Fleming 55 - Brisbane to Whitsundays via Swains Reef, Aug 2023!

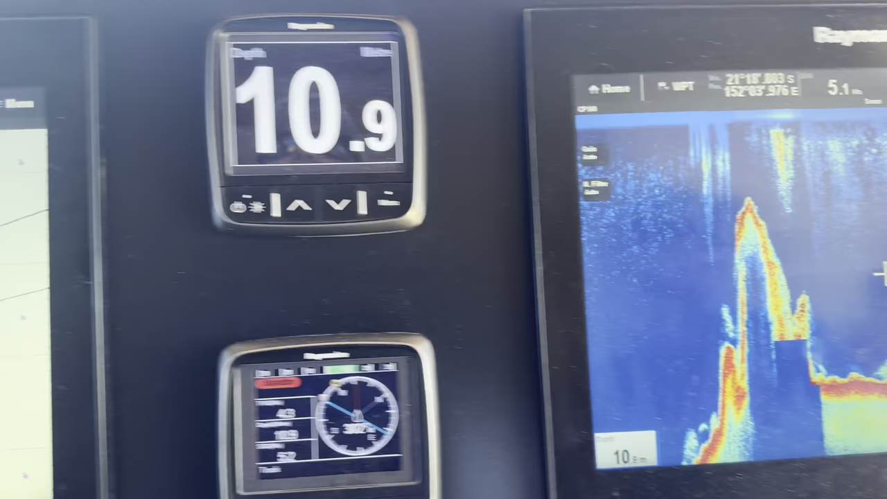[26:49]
That wasn't on the chart. That little shallow spot.
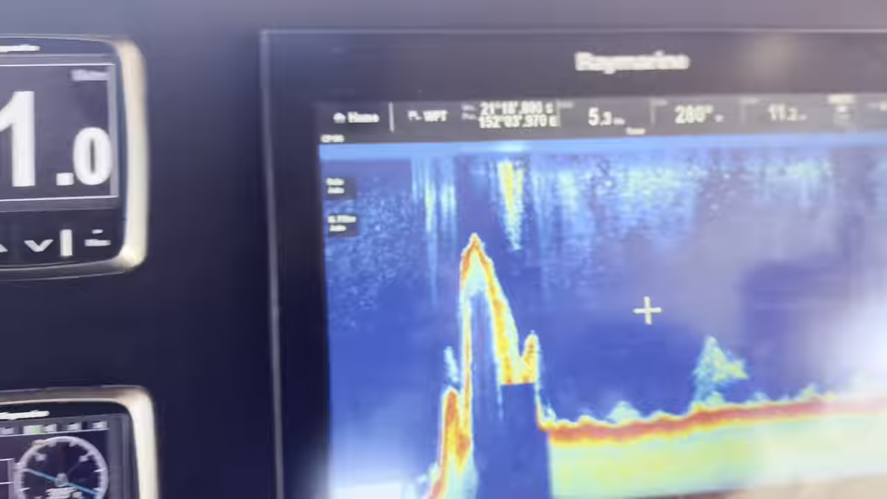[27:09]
Yeah, that's a real wake up call for anyone cruising around the Swains. It's not as well charted as you'd like to think.
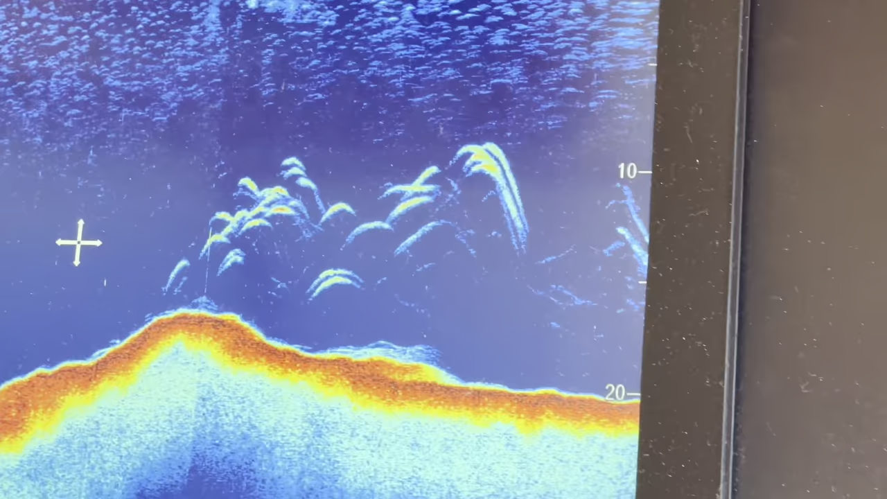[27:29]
Yeah. Yeah. Yeah. It's a shark.